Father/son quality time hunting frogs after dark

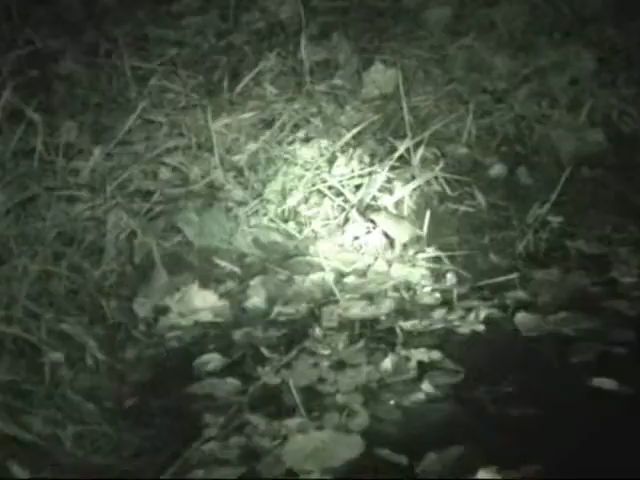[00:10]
You go out to catch him? Yeah. Wow, he's all the way out of the water too. Okay, this is going to be hard to do with a camera, but I'll try it. I'll watch my cat pull over you and try to get it. The problem is we're stuck on the motor. The motor's stuck.
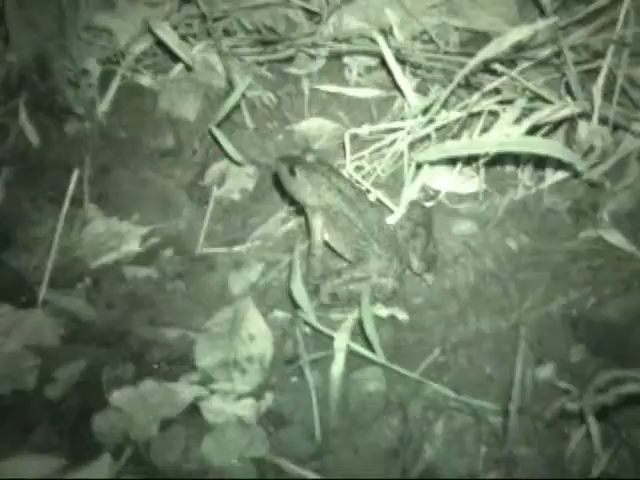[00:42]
That better be real quiet. Got him. Get him?
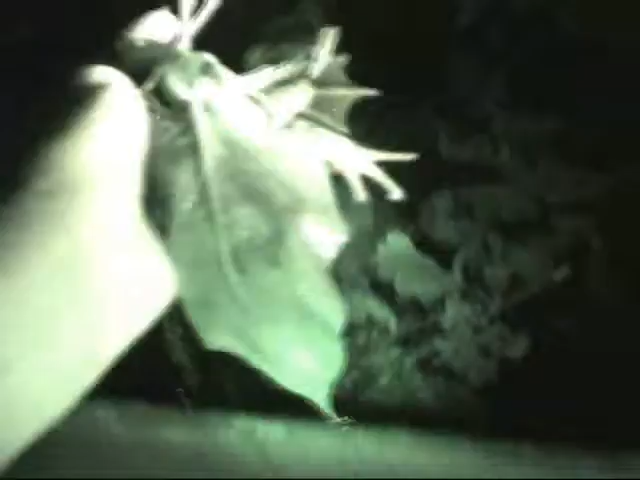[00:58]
Yep. Hey, cool.
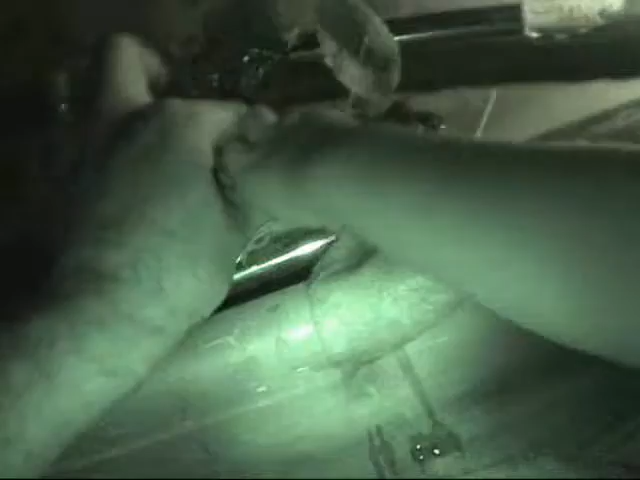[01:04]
Hang on, hang on. He's getting away.
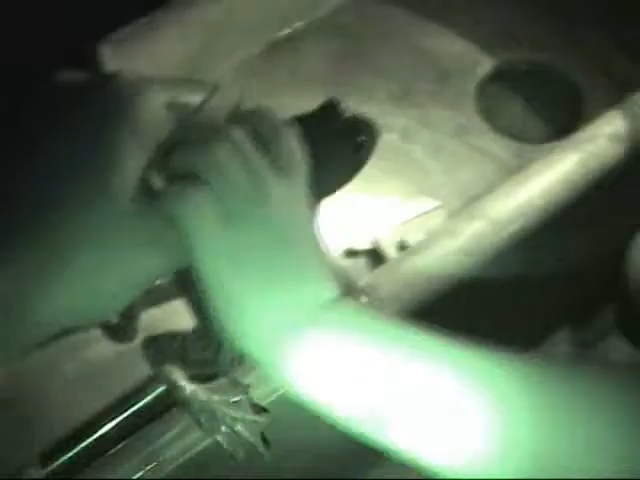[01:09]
Oh yeah, good job. Let me see.
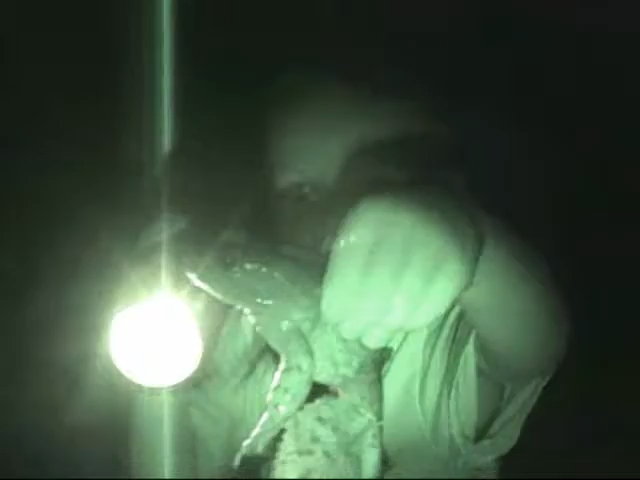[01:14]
Turn your flashlight off. I can't see. There you go. You can just lay it down. Alright bud, let me see that big boy.
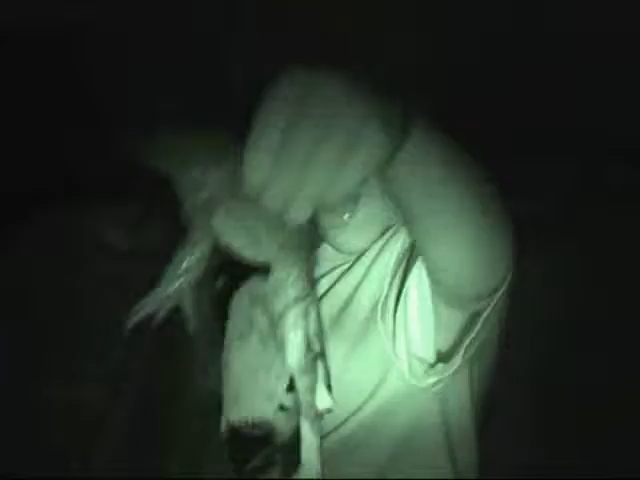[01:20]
Hold him up. Alright, let me get that big fluff off. Nice work, big boy. Okay, you want to let him go?
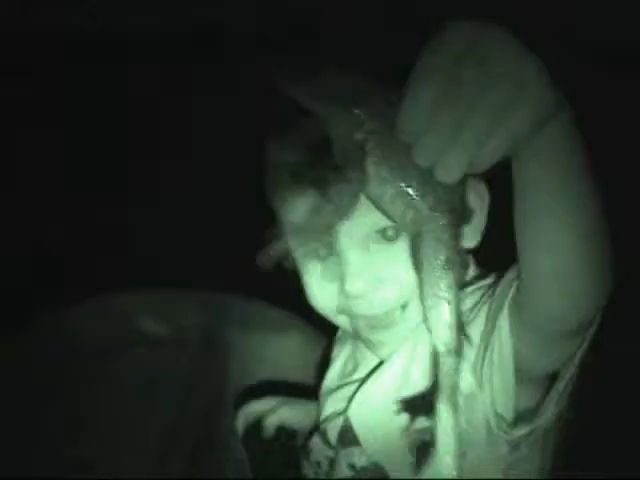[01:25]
Yeah. Okay. Set him in real easy.
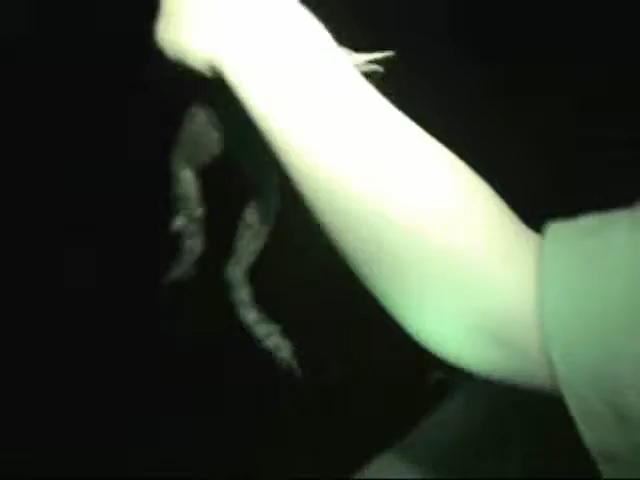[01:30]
Let me shine the light on. Let's see him. There you go. Throomp. Good job.
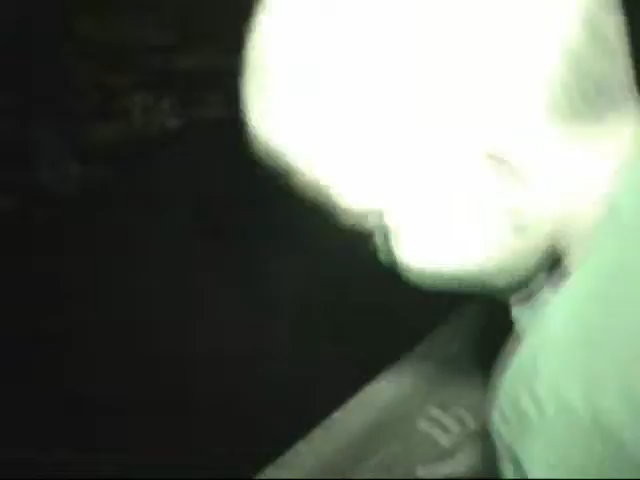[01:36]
Wow. Why don't you try. Get him.
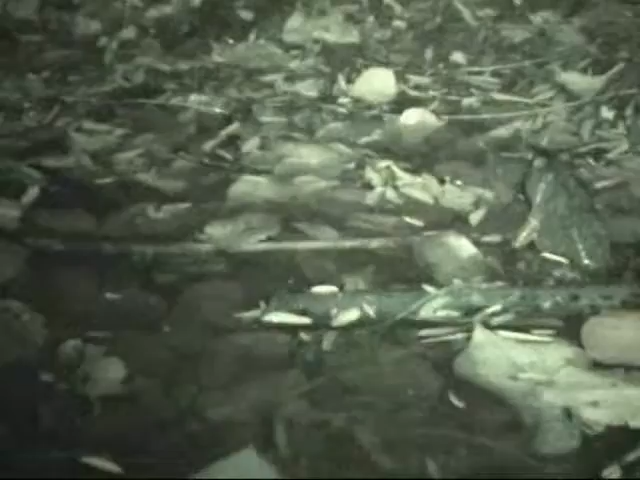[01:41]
Oh, almost. Good job. I had him. Did you feel him?
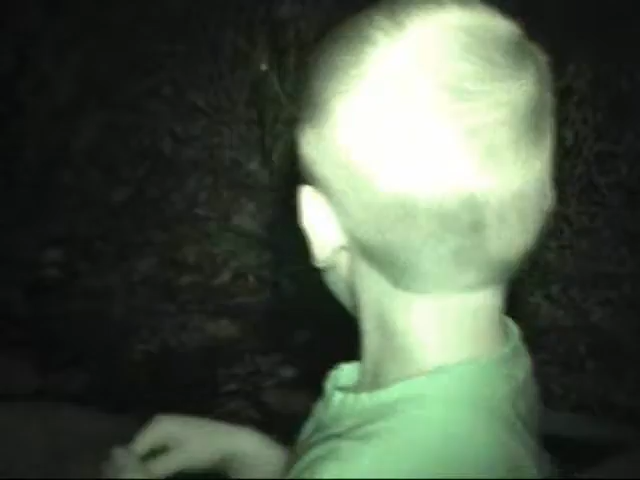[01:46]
Uh huh. You almost had him, didn't you? You almost had him, didn't you? Uh huh. Another one.
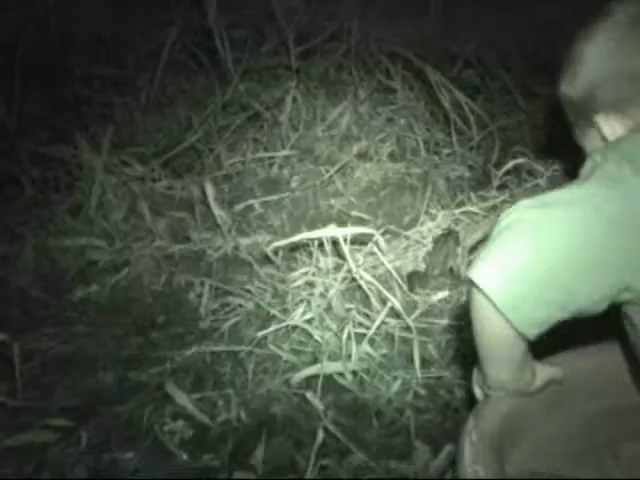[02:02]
You got him. You got him. You got him. This is going to be tough, okay? Uh huh.
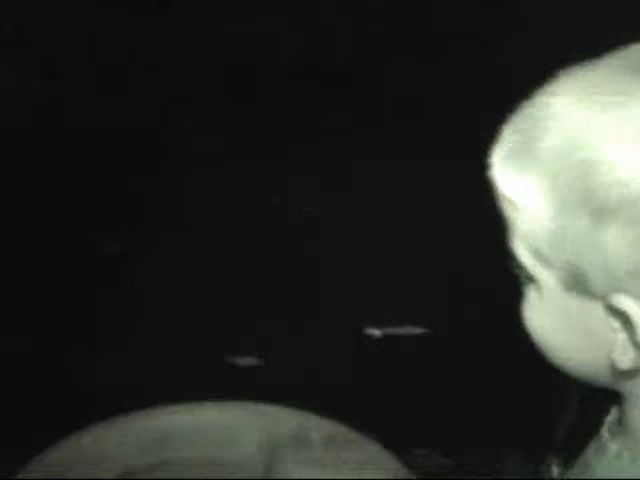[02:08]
You got to reach way under there. Yep. Way, way, way.
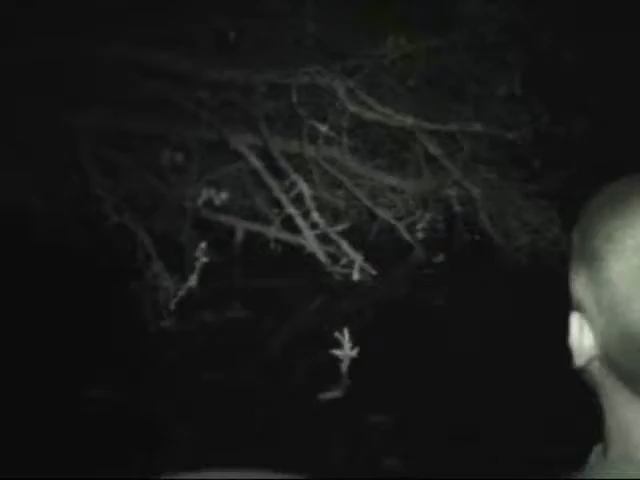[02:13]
Uh huh. You got to reach way under there. I want to.
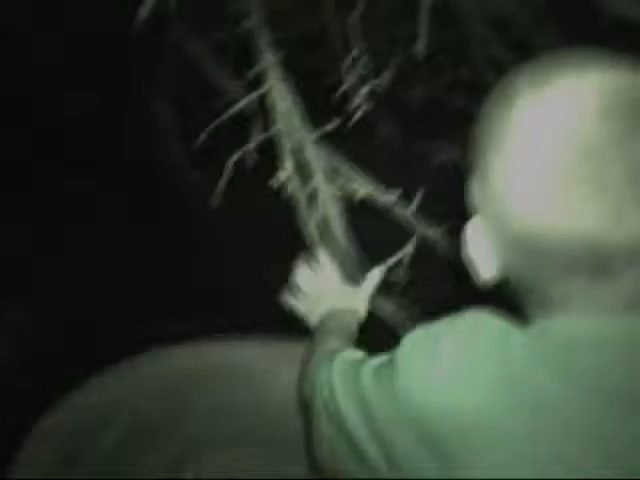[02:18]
Oh yes. You got to reach way under there. That was slow. Oh no.
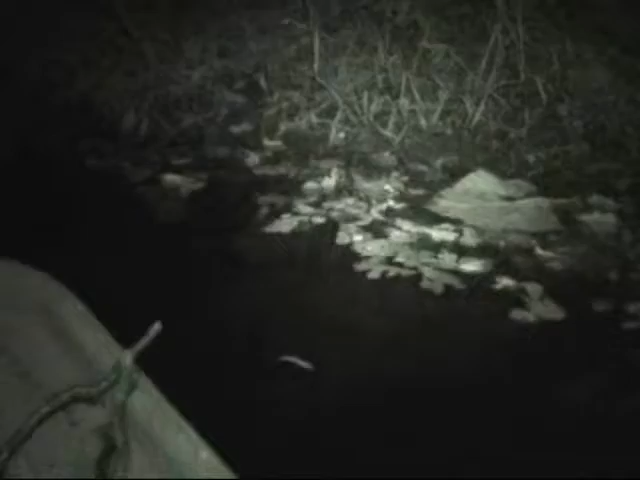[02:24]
Did you get him? Did you get him? Yeah. Don't move your hand too slow. Good try.
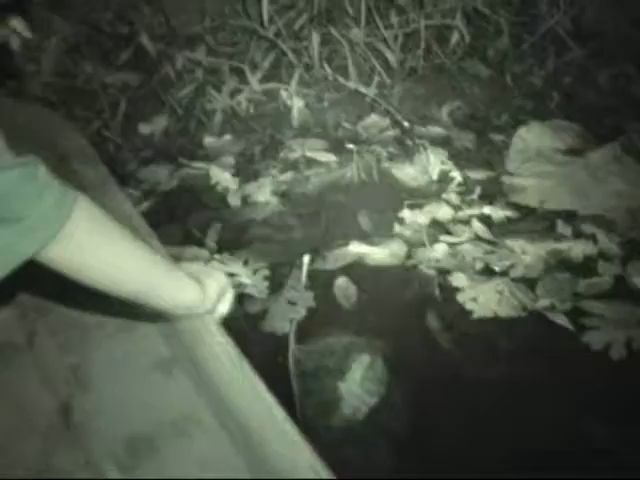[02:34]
Good try. Good try. Okay. Don't, don't grab on. Get out there. Hand move real slow.
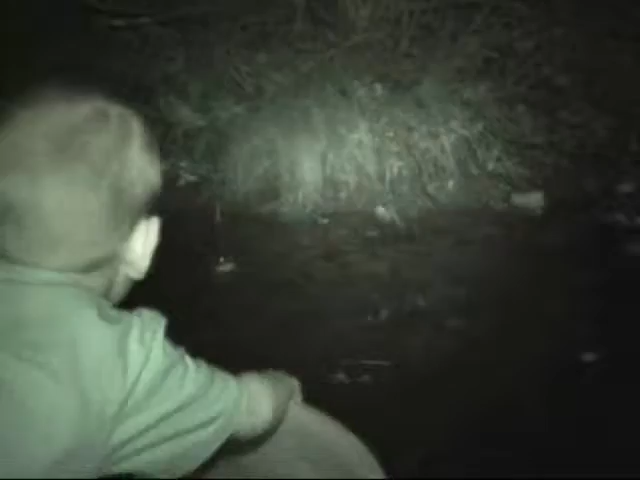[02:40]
Move faster.
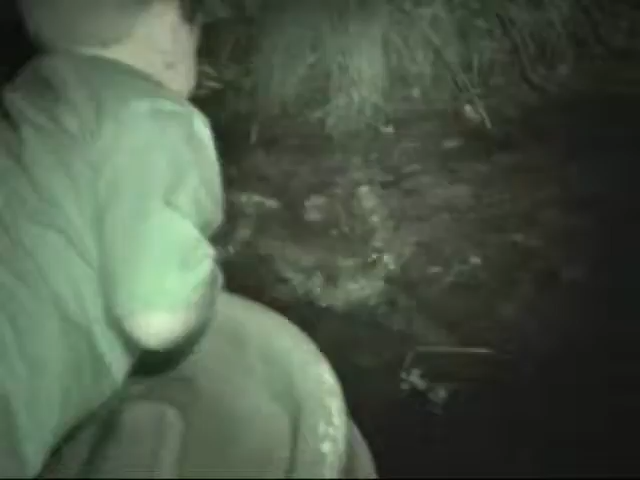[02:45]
Get him. Oh. Oh. Man. Man.
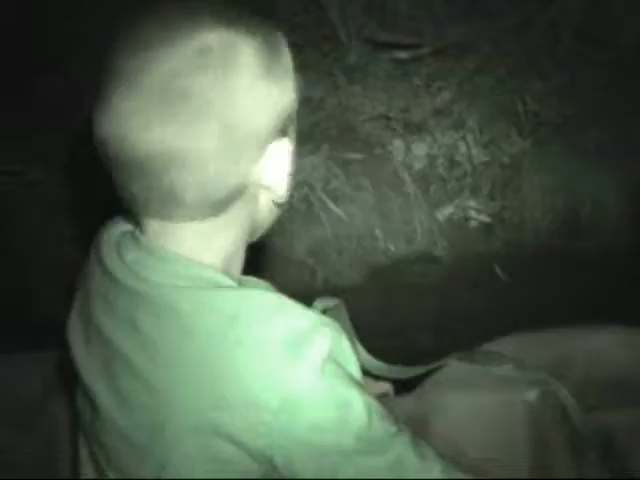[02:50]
I almost had him daddy. Yeah. Get him in fast. Get him in fast. Get him in fast. No stop. Okay. Lay down on her chest. Now reach your hand out. Fast. I'm never going to get one. You're not? I bet you can catch one partner. Hey, what do you think you need to do next time? Let's go fast. I was going as fast. I was going as fast. I was going as fast.